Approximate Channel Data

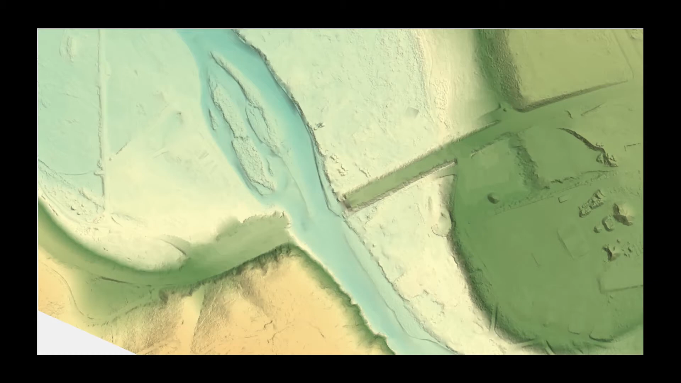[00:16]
Terrain data used for 2D models is often a combination of different data types. LIDAR is the most common terrain data type available for large portions of the U.S.
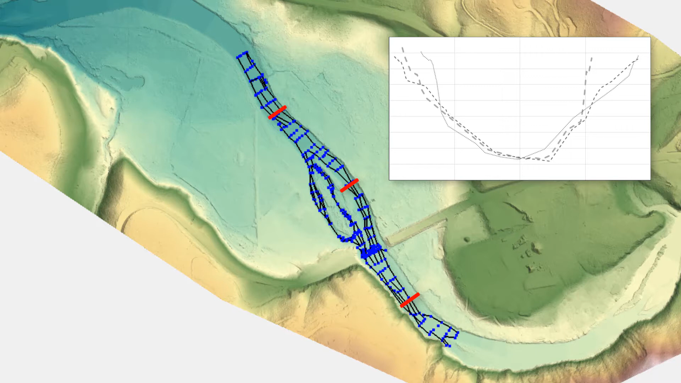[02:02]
used as a template for other channel locations within the model domain where no survey data exists.
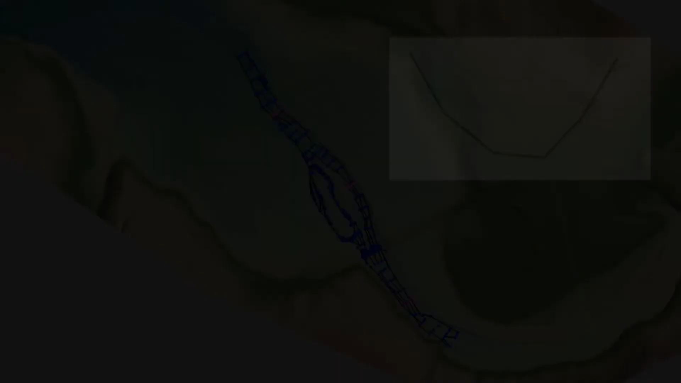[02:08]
The second option is to develop an approximate trapezoidal channel section
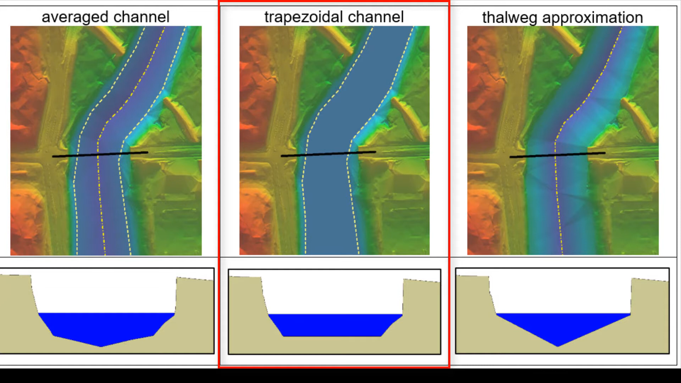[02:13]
representing the channel's conveyance capacity developed from the discharge in the channel at the time of the topographic survey and the approximate slope of the channel.
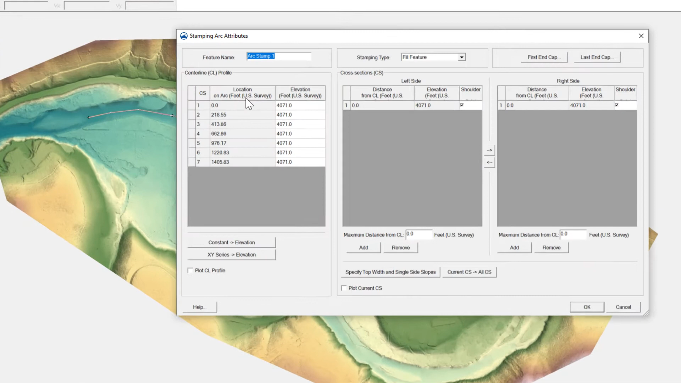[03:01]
More information about feature stamping can be found on the SMS wiki page.
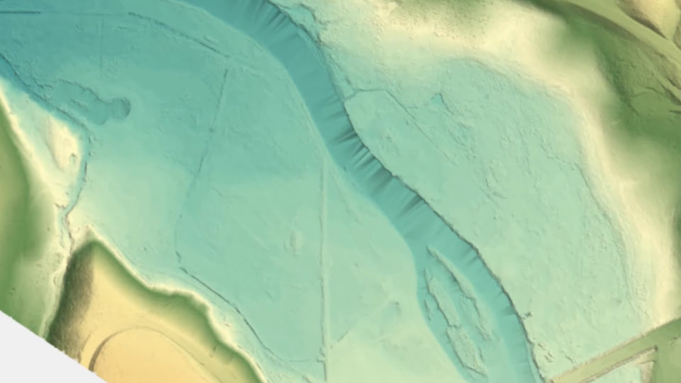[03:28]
If the LiDAR data does not have hydro-enforced brake lines, the channel area will appear choppy due to the irregular triangulation that occurs along the channel.
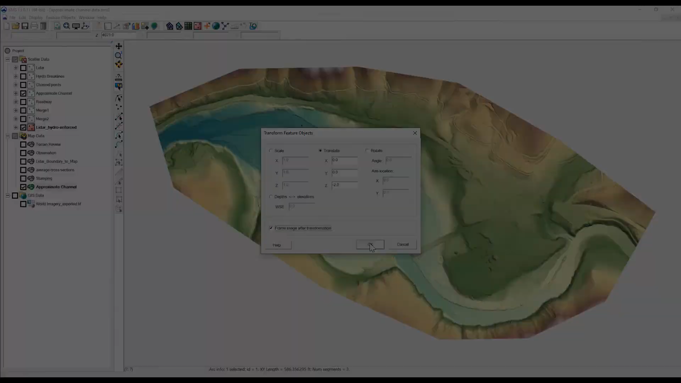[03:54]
line or toe of channel lines that will represent the approximate channel data. If hydro-enforced brake lines were not used to create the LiDAR surface,
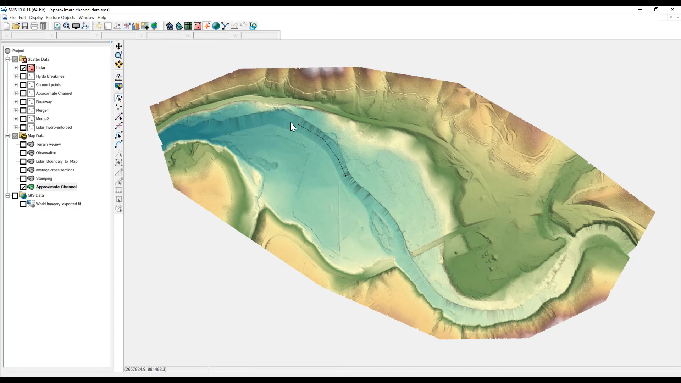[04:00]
approximate channel lines will need to be assigned elevations manually by adjusting node and vertex elevation values. After creating the approximate channel lines, the LiDAR data,
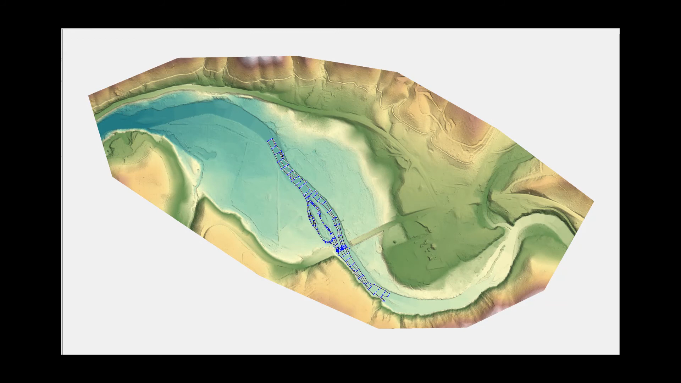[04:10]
approximate channel lines, and any other survey data can be combined into a single surface.
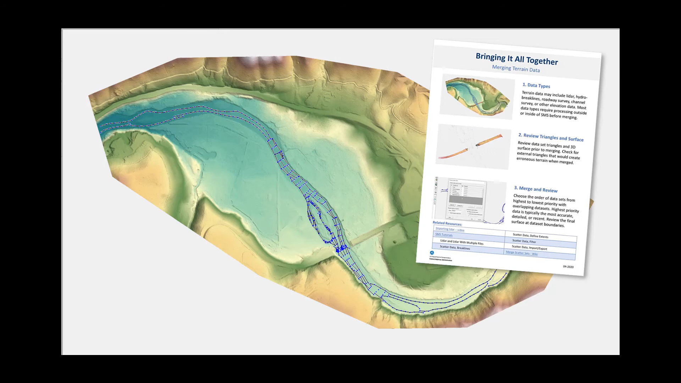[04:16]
See the merging terrain data video for more information.